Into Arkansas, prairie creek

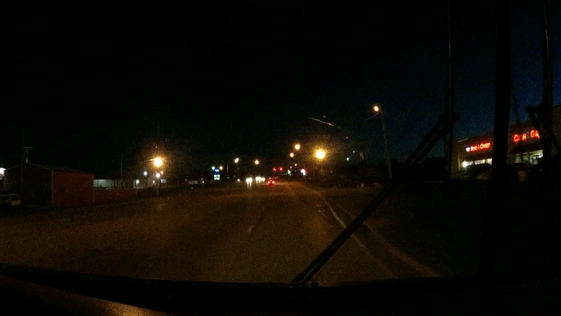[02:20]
West 25th Street. Yes, approaching GPS. Destination on the left side. Alright, well, here we are at our hopeful next camping spot. Oh, look at that, we got a green arrow. It's got a, oh, yellow arrow. It's okay, nobody else is going.